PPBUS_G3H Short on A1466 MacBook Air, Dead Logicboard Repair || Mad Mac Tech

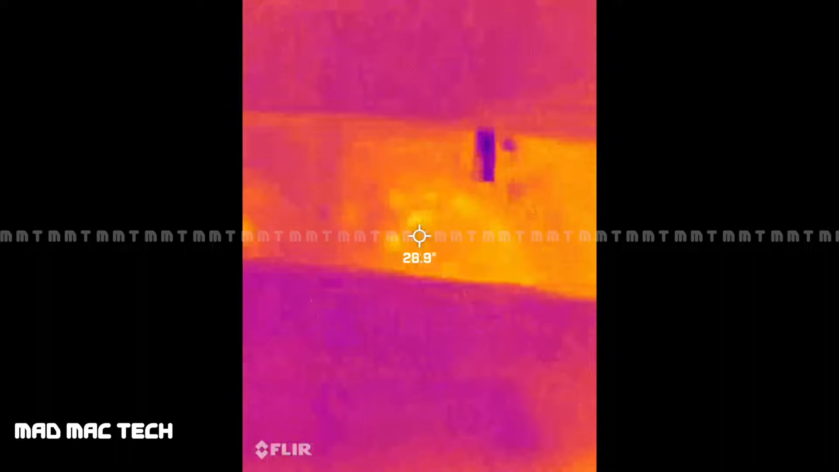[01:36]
so this is a thermal camera view so this is how we look for short circuits on the board so
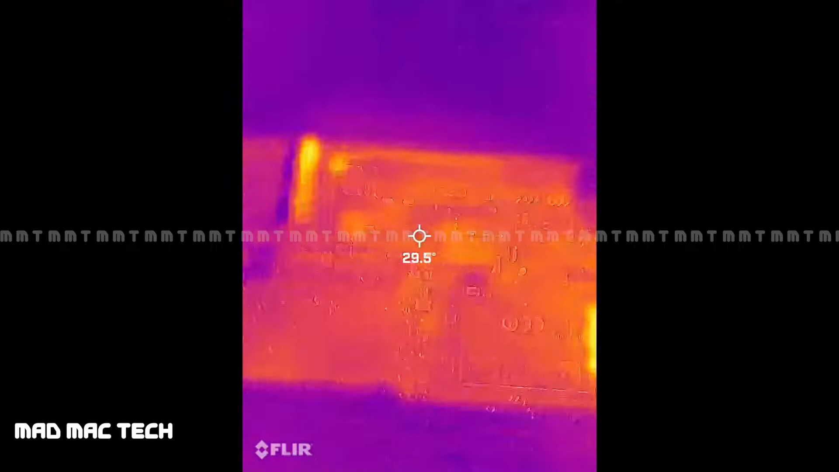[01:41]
let's just put power and see what's getting hot on this board here you go one two three
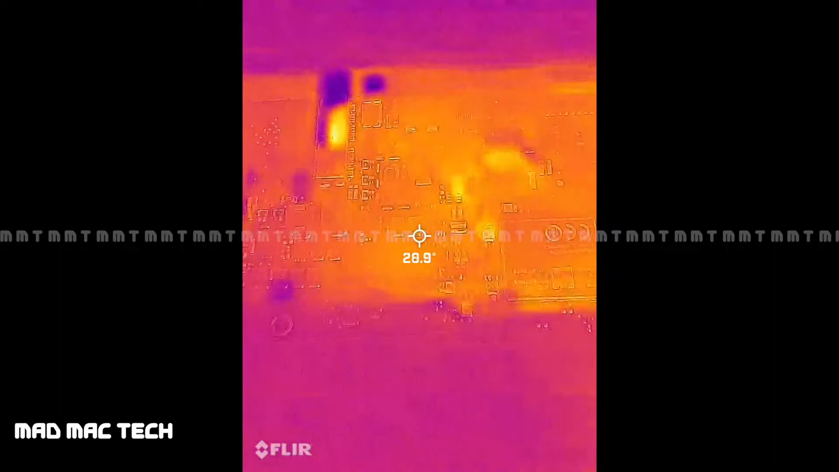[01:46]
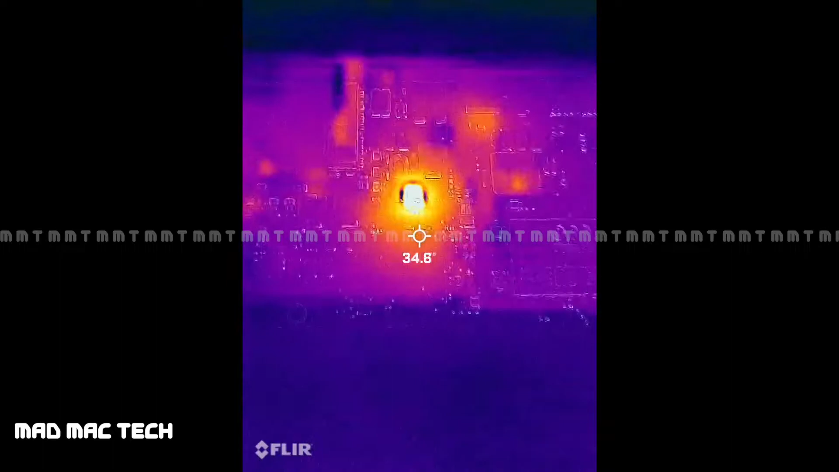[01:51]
something here is getting hot
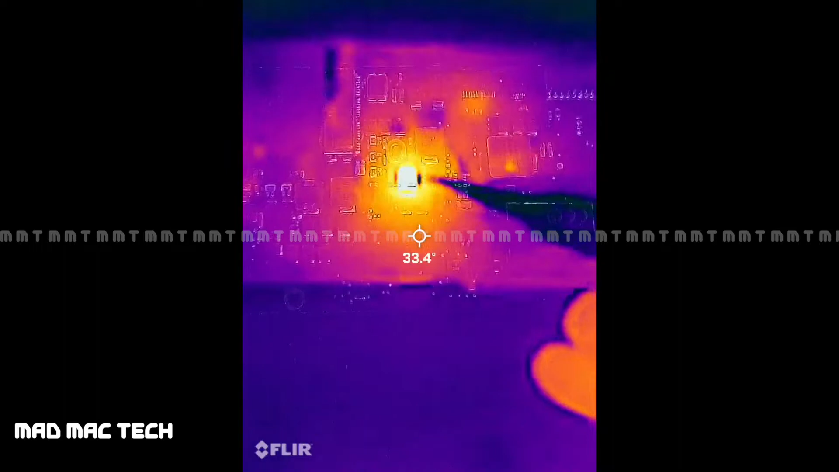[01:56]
here in this area let's disconnect the power once
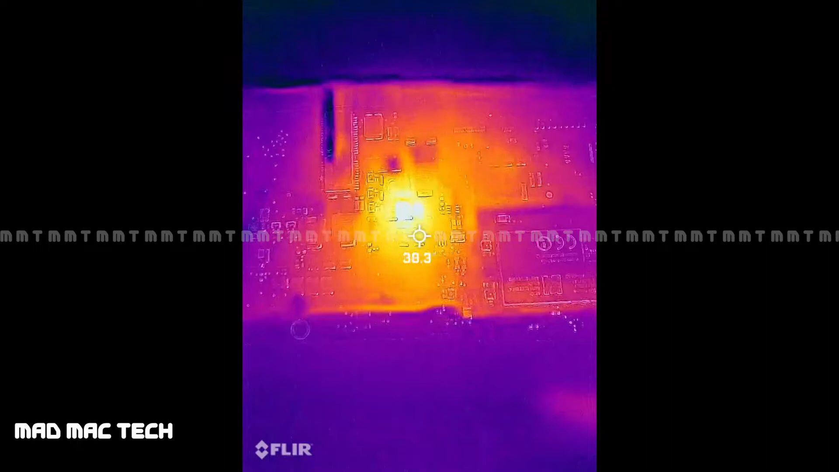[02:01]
yeah heat is going away so the normal boat temperature is about 32 33 degrees let's power put the power back again one two three
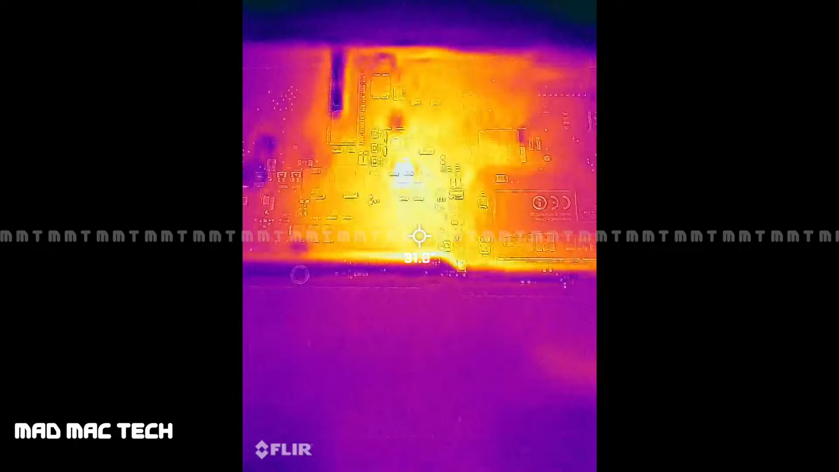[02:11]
and the point which is getting heated it's about 150 degrees so it is getting boiling hot actually so my thermal camera limit is 150 degrees so if it is solidly stuck on 150 degrees that means that it is getting more hotter than 150 degrees let me just get back with the microscopic view as to
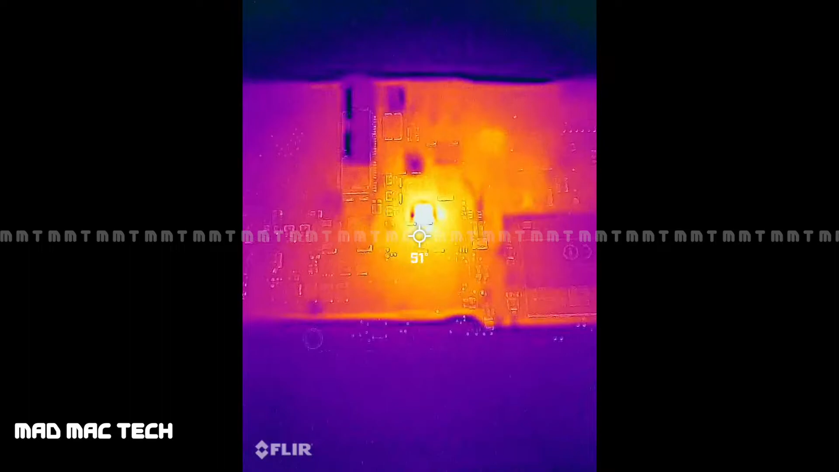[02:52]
which component and which area of the board is getting hot so this is it so the normal board temperature is about 39 40 degrees and the spot which is getting hot is 150 degrees plus that means it is getting boiling hot in that area so this is the area which was getting hot under the thermal camera so let me just show you the difference